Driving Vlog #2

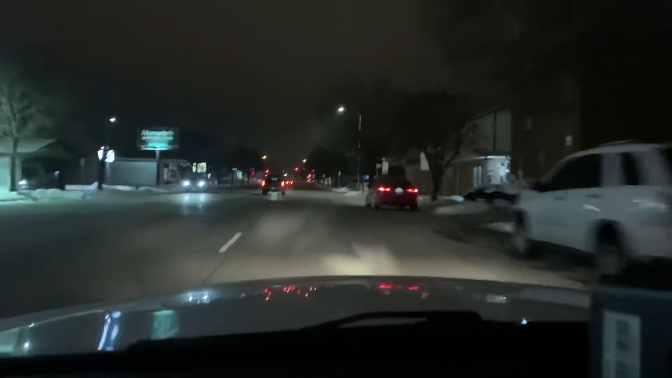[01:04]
got like 7 center caps, I got side markers, gonna go back to the Milwaukee one and get this trunk tray for my Vic, might run down there tomorrow, I'm debating though, still debating.
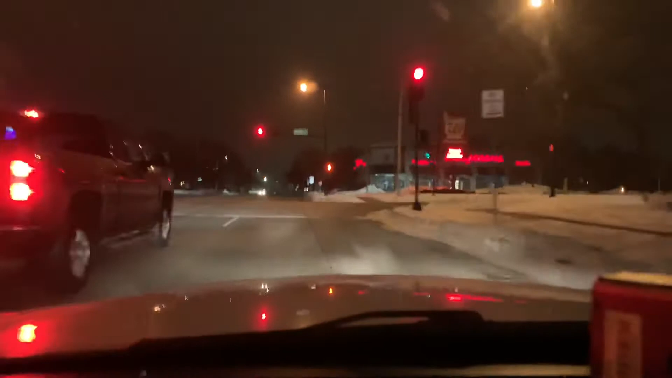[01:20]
Hope you guys are liking the content so far. I mean, it's nothing too spectacular. That was a 06, looks like a 09, 07 Dodge Charger.